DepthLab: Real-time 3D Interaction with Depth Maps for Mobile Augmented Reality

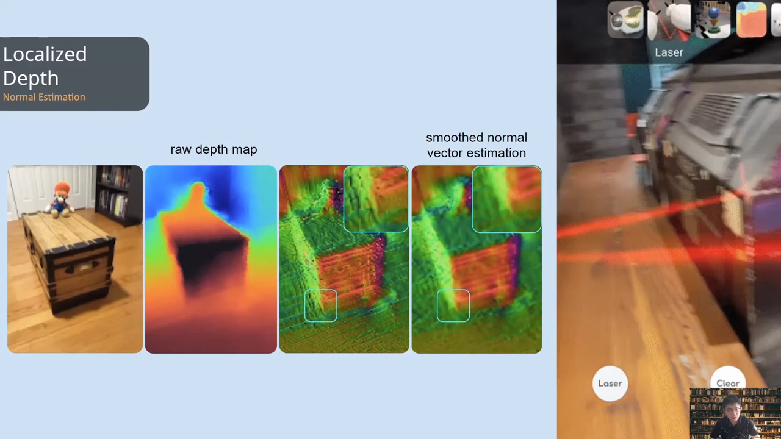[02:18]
With a smooth normal vector estimation algorithm, DepthLab provides a simple SDK to cast and reflect virtual laser rays.
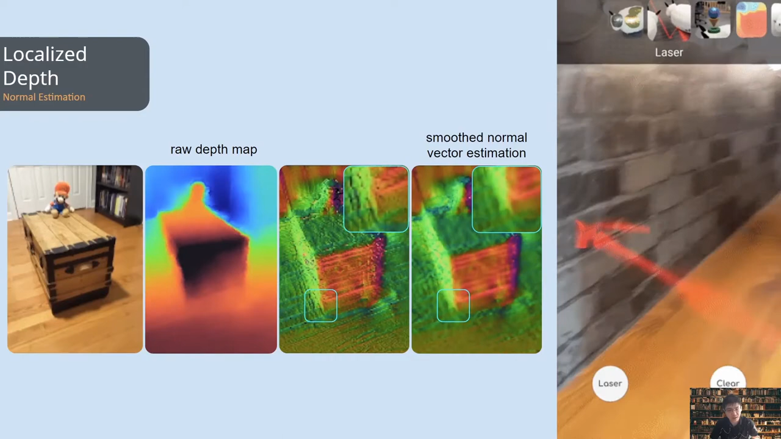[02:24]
DepthLab can also automatically plan a 3D path for the avatar that avoids a collision by making the avatar hover over the obstacles.